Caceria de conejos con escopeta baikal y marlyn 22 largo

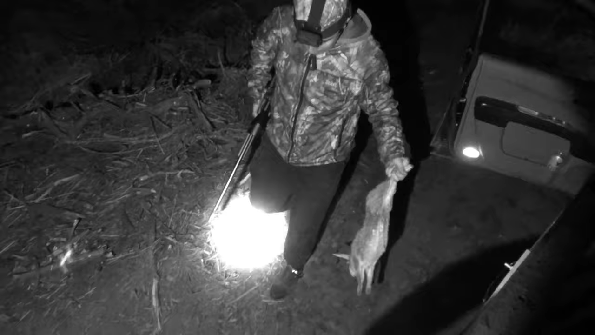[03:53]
Buena, perro. Pero la chiruca. ¿La cabeza, no? Ay, no, le tiré el corazón.
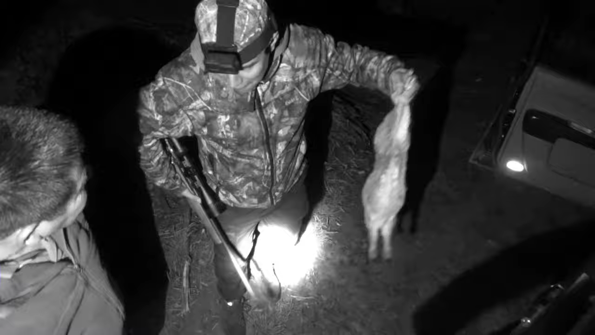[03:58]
Anda, vea, la chiruca. Ahí va, a la derecha.